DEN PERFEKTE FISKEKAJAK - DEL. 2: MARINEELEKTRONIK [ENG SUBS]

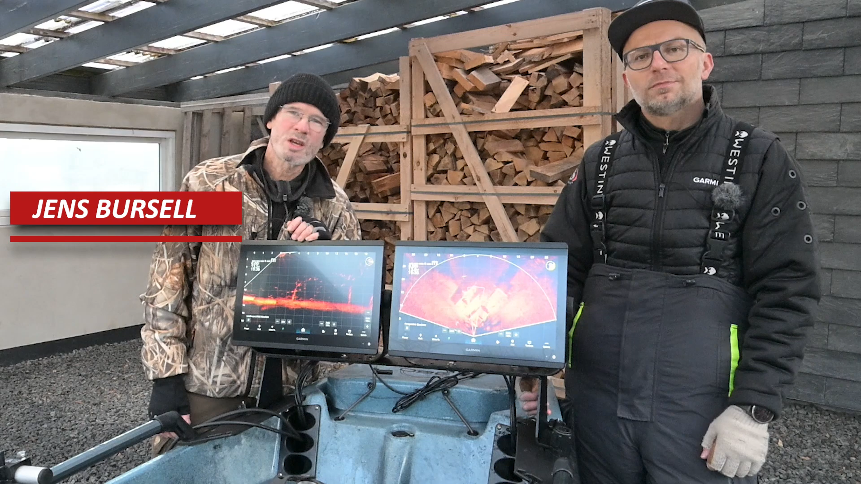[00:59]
Vi kommer til del 2 af vores lille serie omkring hvordan I har indrettet vores fiskekajakker og det jeg synes der skal vi snakke om marine elektronik Jep!
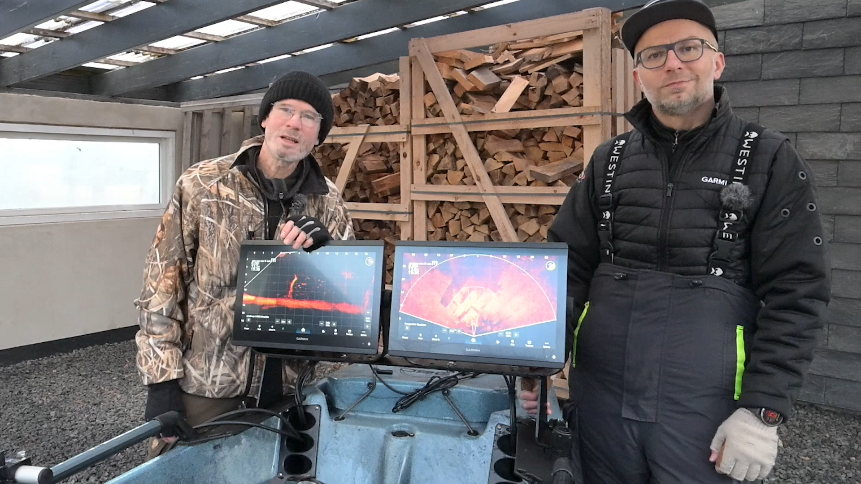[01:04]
Fiske elektronik, det kan jeg godt lide og det kan jeg snakke længe om, så ser jeg det advaret.
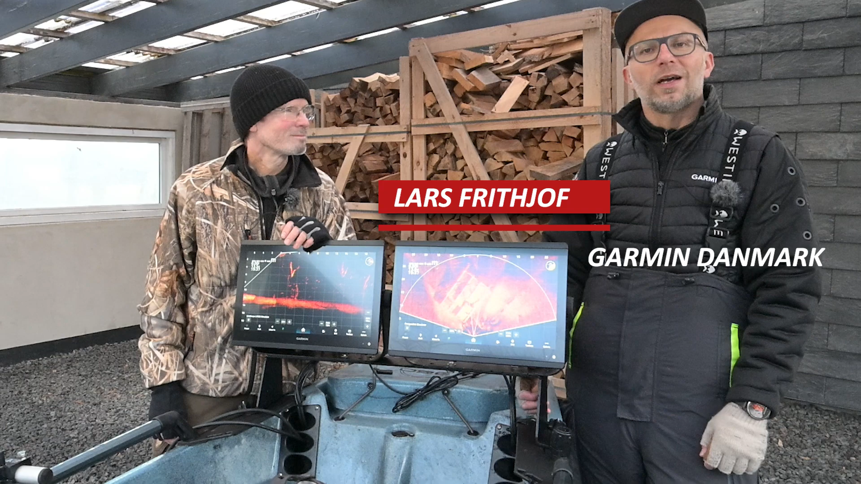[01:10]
Så vi er tilbage i garborden her til et ordentligt skud om elektronikken.
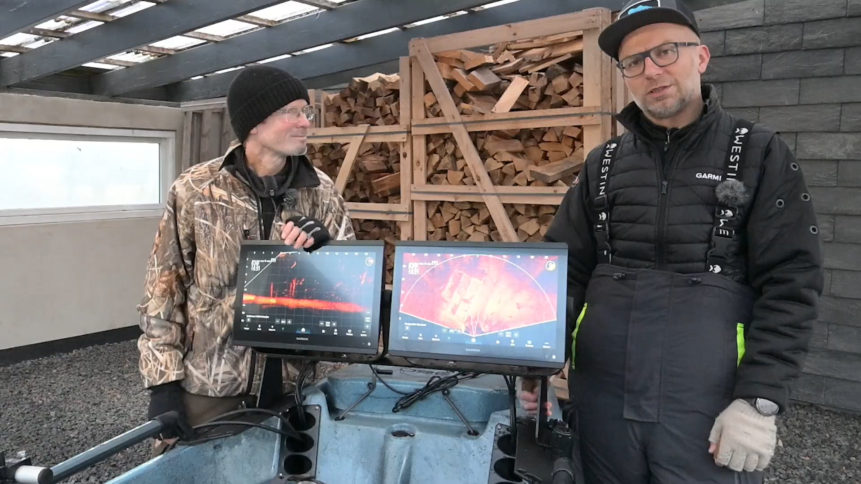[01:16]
Det er klart at det første man ser når man kigger på min kajak, det er selvfølgelig de her to gigantiske skærme.
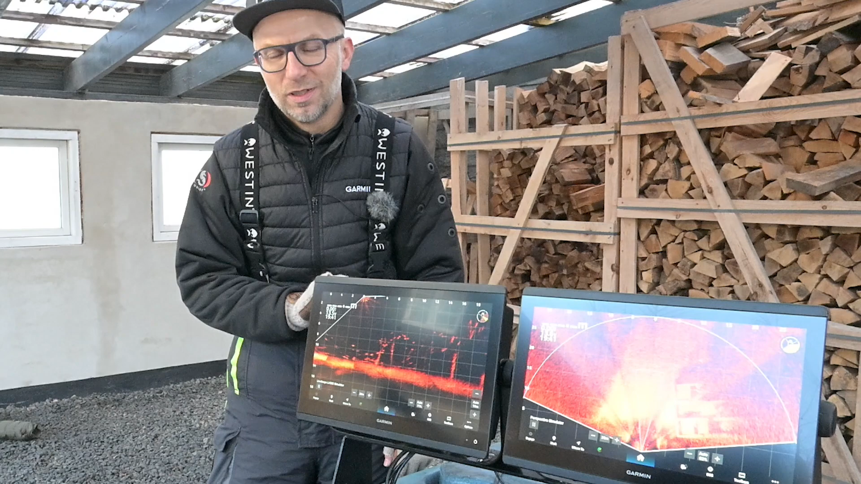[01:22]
Og ligesom de siger i tv-køkkenet, så har jeg snydt lidt fordi ja, jeg arbejder for Garmin så jeg viser selvfølgelig de vildeste løsninger man kan komme op med. Man behøver ikke gå så langt som jeg har gjort her, men der kunne sagtens her sidde 1 eller 2 9-tommer, rigtig mange livescopes rundt omkring i verden, vi har brugt på 9 og 10-tommer skærme. Og min egen oplevelse helt subjektivt er selvfølgelig at man har
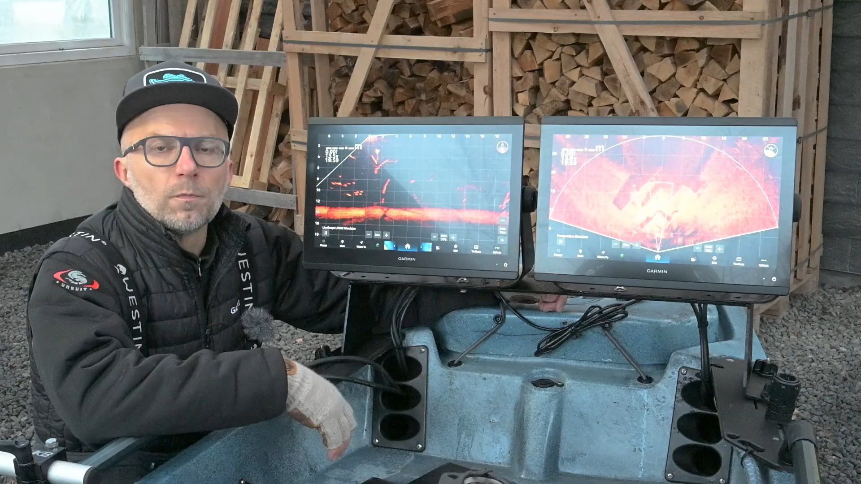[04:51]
Til kastefiskede på Legescope der har jeg to tons dusere. Den ene kører i perspective mode som er det man kan se herovre.
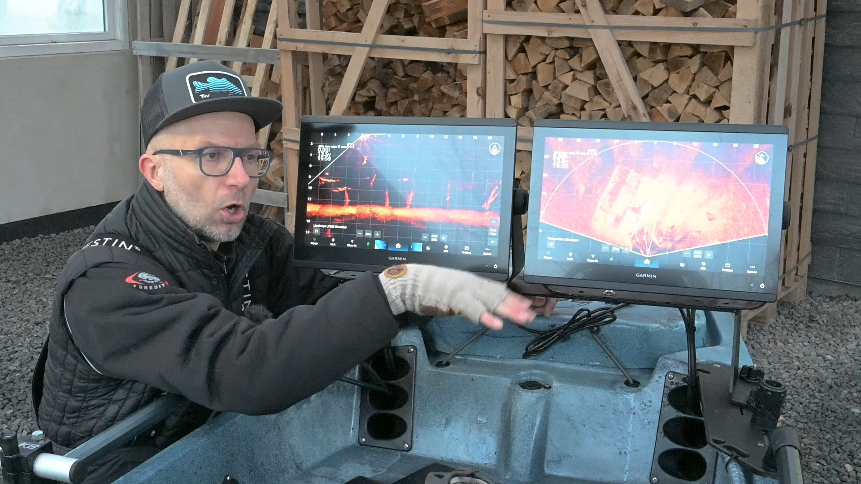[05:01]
Der ligger tons duseren ned på siden og slår ud i sådan en bred vifte som vi ser her. Især på større søer, dybt vand er det en fantastisk hjælp til at finde fisten i de frie vandmasser.
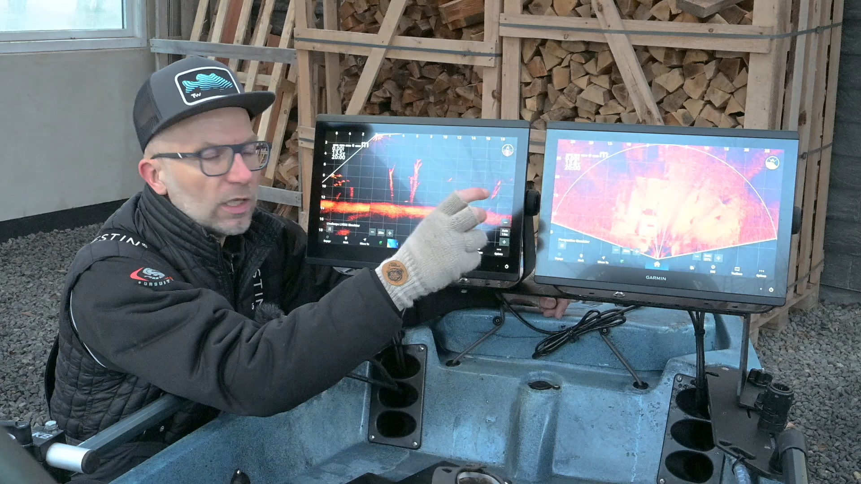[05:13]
Finde et stort signal som man kan sejle op til og så fiske på den direkte. Og det gør man på forward som er den præstation vi har herovre. Og så har jeg fundet den fisk jeg gerne vil fiske til. Så sejler jeg ind på den får den ind i keglen her. Typisk på en afstand af en 10-15 meter.
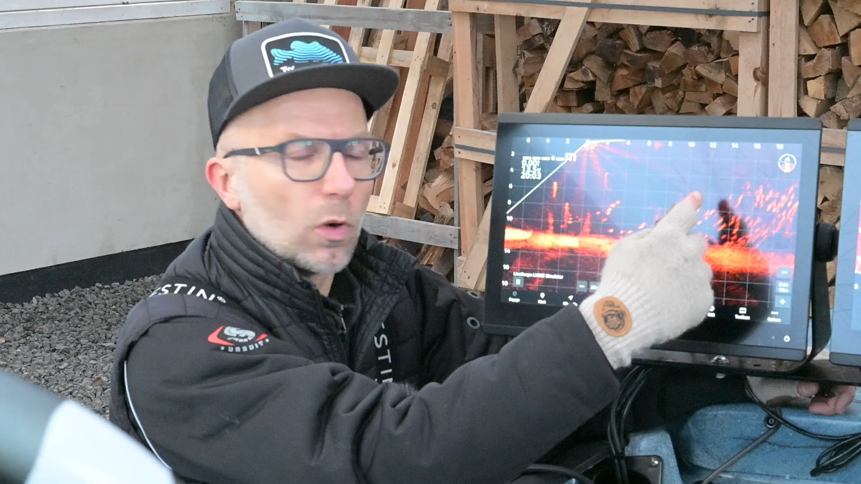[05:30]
Og så fisker jeg på den hvor jeg kan se både fisk og arven. Og det er klart at præcision er alt i det her. I øvrigt er det i den her sammenhæng en kæmpe ting med det her 360 drevet der er på HB-kajakken her. Fordi man ligger typisk ikke helt optimalt i forhold til lige den rigtige kastevinkel osv. Og der er det bare guld værd at kunne dreje selve drevet her og bare lige ændre vinkelen så det hele bliver helt perfekt. Fisker man i en uklar sø eller noget andet altså uanset hvad det er så afgørende at fiske helt præcis til fisken.
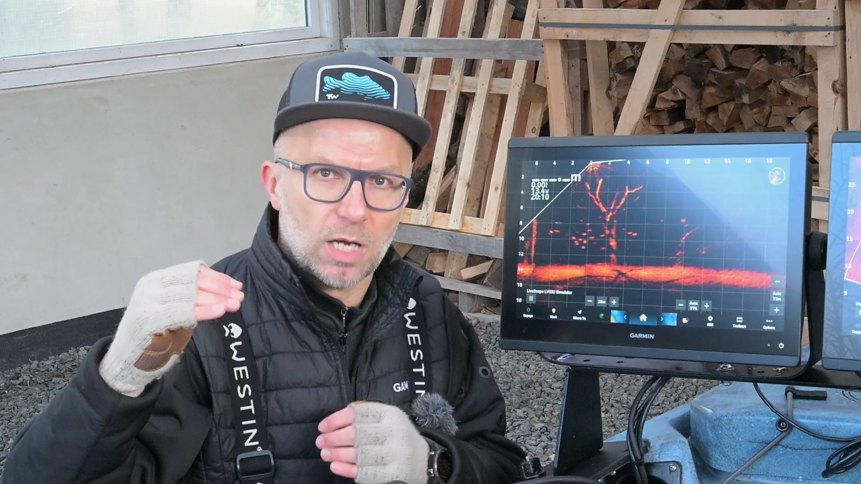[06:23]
Og lige så alfa og omega er det at man får præsenteret arven i det vindue den ligesom er orienteret imod som er over og lidt foran øjnene. Så stusserpålen her den er jo drejbar fordi jeg skal jo kunne søge omkring her og fininstille
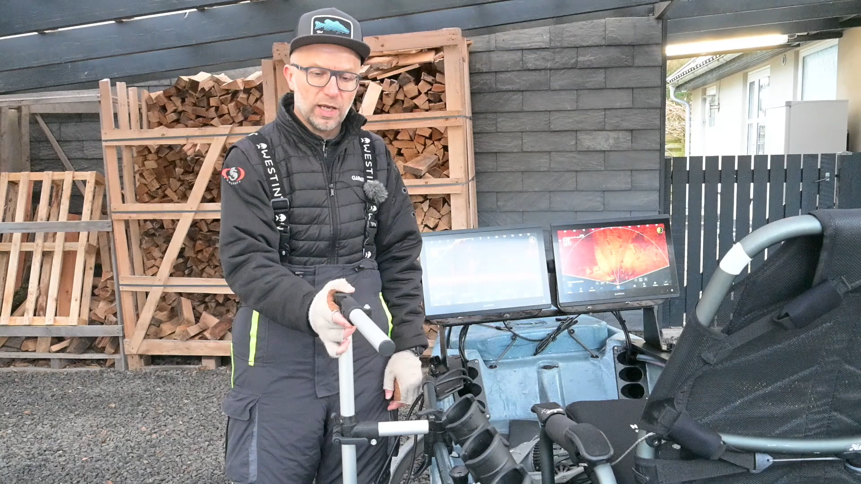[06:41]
når jeg har fundet en fisk. Og håndtaget her er jo også det jeg kaster efter når jeg kaster ud til fisken. Mens arven synker der gælder det jo om at holde både arven
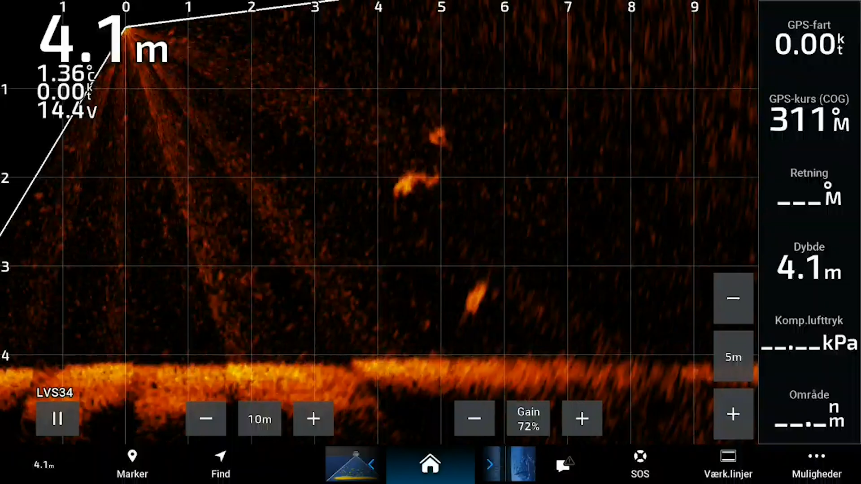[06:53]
On screen: depth 4.1 m, water 1.36°C
og fisk inde i keglen men typisk så driver man jo en lille smule eller vender sig lidt så samtidig med at man fisker så skal man altså lige en gang imellem lige justere lidt så det hele står helt skarpt.